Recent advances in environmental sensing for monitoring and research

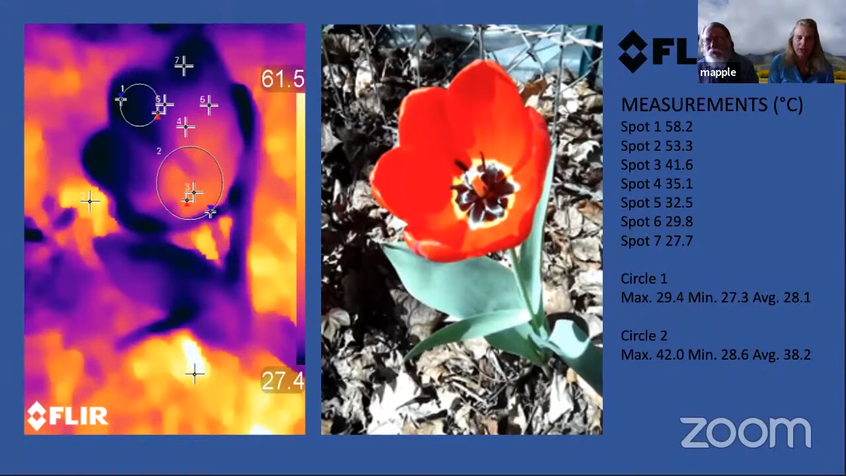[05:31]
And this is just a sample picture and shows a red tulip. And the inside of the tulip is hotter than the inside of the upper petals of the tulip, which is where it's dark blue. Next.